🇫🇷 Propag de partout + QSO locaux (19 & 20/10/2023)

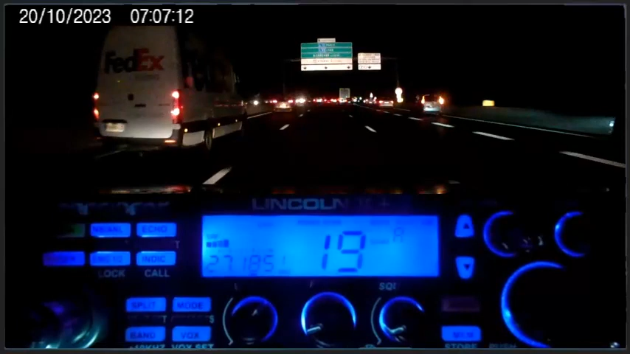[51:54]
bizarre parce que ça fait quand même un peu tard. Ben oui, mais bon. Et j'ai un camion qui est en train d'essayer de me doubler par la droite, là, le con. Il a plus de 90, l'enfoiré. Ah, il n'y a pas bon, là. Il n'y a pas bon.